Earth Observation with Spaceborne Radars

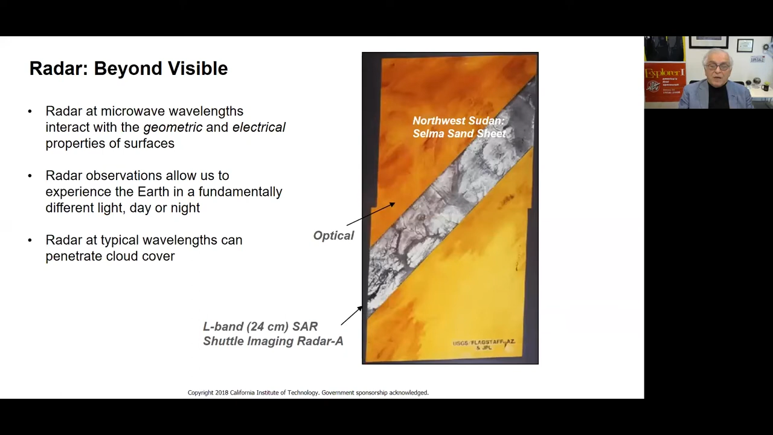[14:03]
And we can penetrate typically a couple of dozen of wavelengths so we could penetrate many meters below the surface. But being a scientist, we wanted to make sure that really actually there are drainage channels in that area. So we actually went and did a field trip.
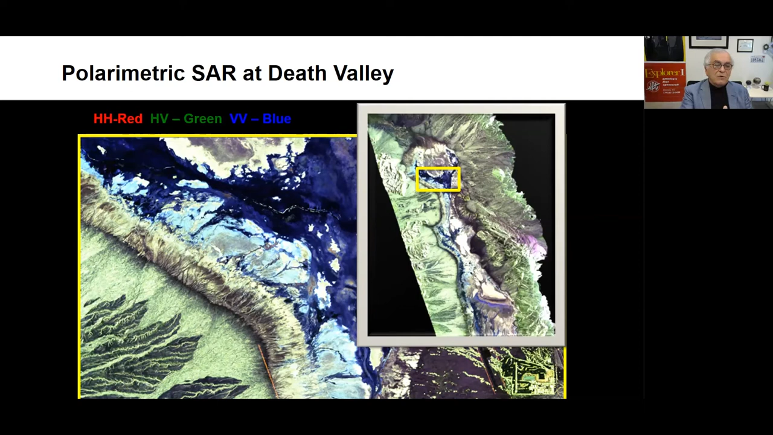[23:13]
and we gave it the red color. The green is you transmit horizontal, receiving vertical. We gave it the green color. And VV means you transmit vertical and receive vertical, which gave it the blue color. And you can see that they interact very differently. This is in Death Valley, that they interact very differently with the surface. And to bring you to a more familiar place, this is the image taken over Los Angeles. And you can see at the top right, JPL. We always make sure JPL looks very bright in our radar images. Then you see the 210 freeway just below it. You can see Colorado Boulevard, and you can see Caltech. Also, we put Caltech as being a bright area.
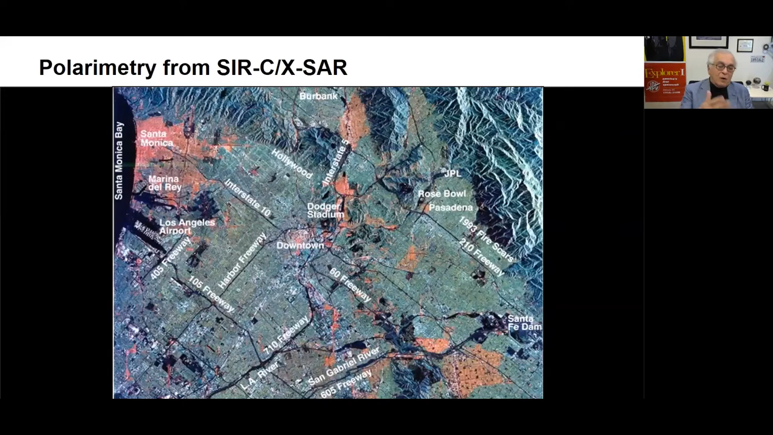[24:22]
Like when you used to shine light, you know, reflecting light in somebody else's, you know, face. That's exactly what was happening here. So it allowed us to distinguish the different direction, you know, of the street. Now, we know them in Los Angeles, but we were doing that worldwide.
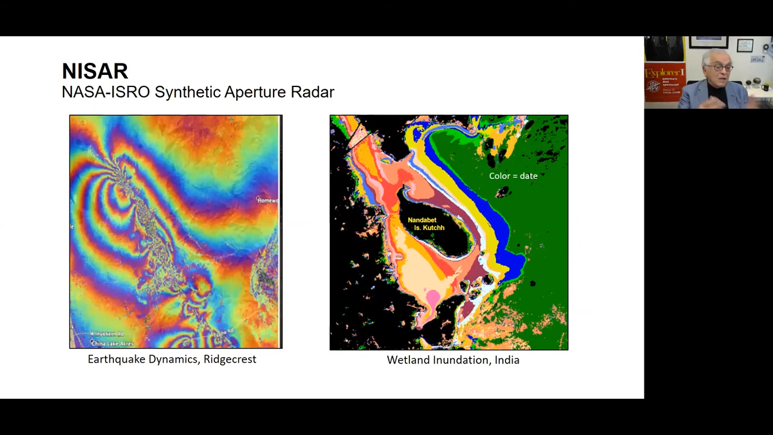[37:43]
And these are the example, like I mentioned earlier, which the system is going to be doing and allow us to understand earthquake dynamics, inundation, you know, glaciers, and even for looking at the damages which are happening because, in this case, human damage.